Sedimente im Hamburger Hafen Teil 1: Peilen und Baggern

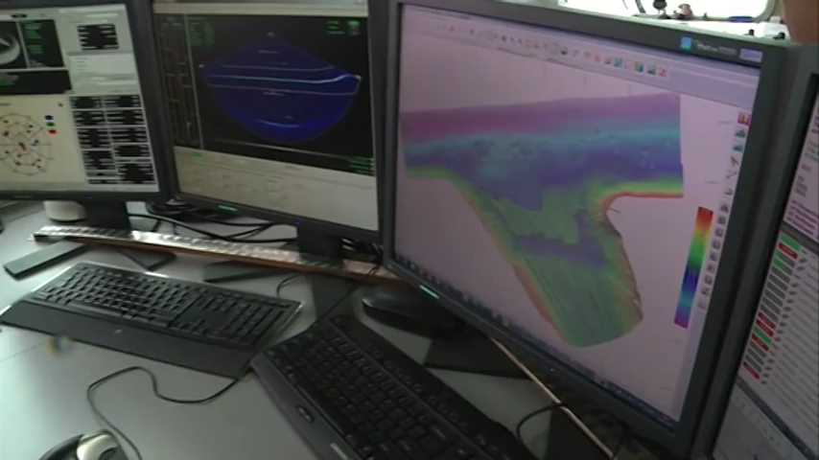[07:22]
das ist der Bereich, in dem der Bagger Udin gearbeitet hat.
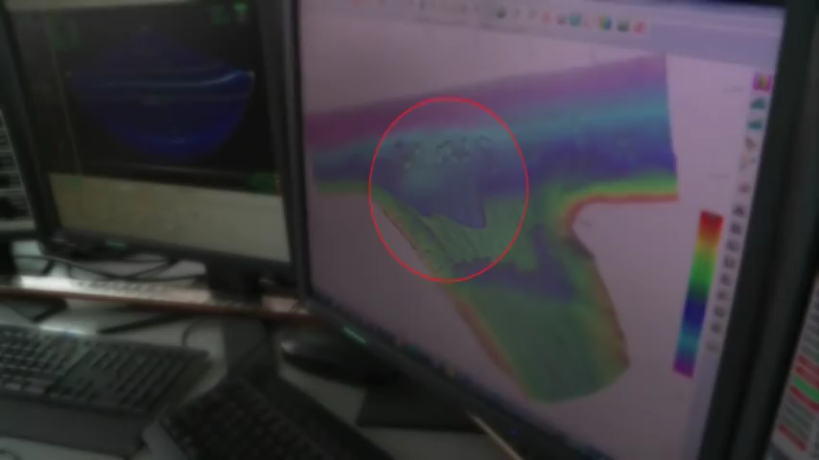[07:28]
Und das sind hier Flächen von anderen Baggergeräten.
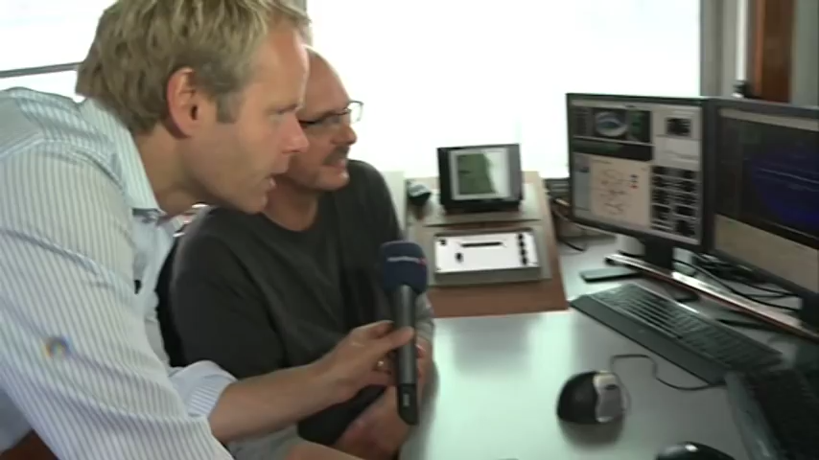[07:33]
Können Sie die Farben nochmal erklären? Was bedeutet die blaue Farbe? Die Farben sind hier, es gibt eine Legende, das geht vom Tiefen, irgendwie bei 17 Meter, ist hier draußen im Fahrwasser.
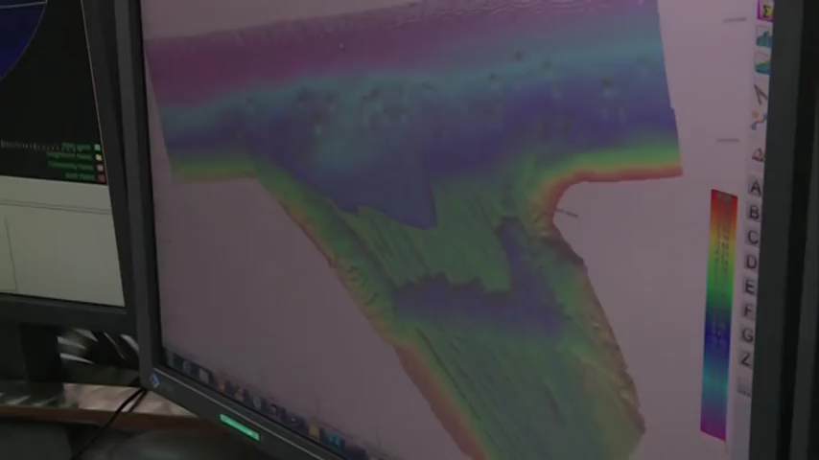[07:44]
Da geht das bis ins Grüne 6 Meter und Gelbe dann nur noch 2 Meter. Das sind jetzt nur die reinen Rohdaten.
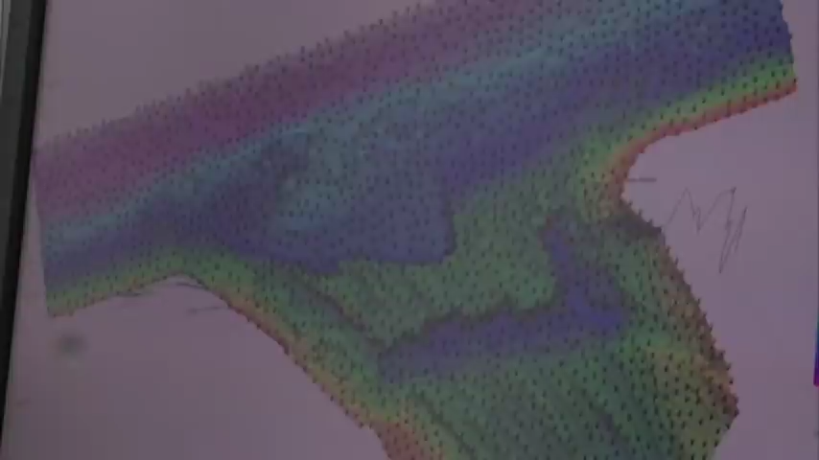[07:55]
Ich werde jetzt noch ein paar Tiefenzahlen reinrechnen und dann einen Plot erstellen und den bekommt der Udin.
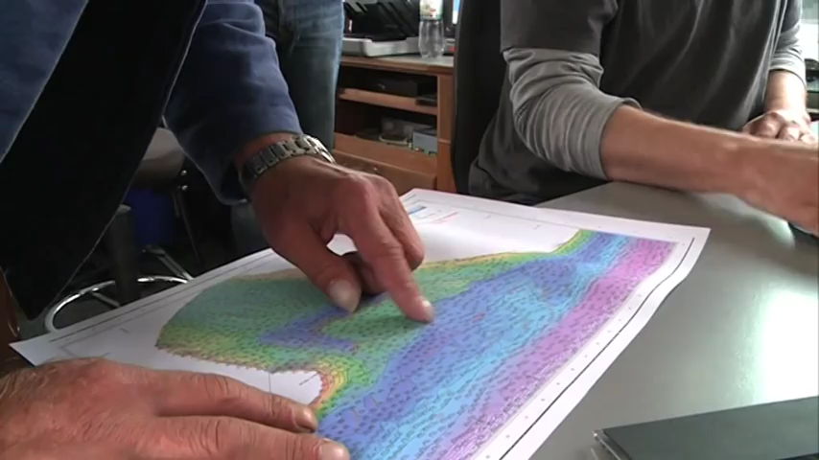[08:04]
Also diese Karte mit den Tiefenmessungen bekommt der Baggerführer. Das sieht sehr gut aus. Das ist eher eine Einzelkarte.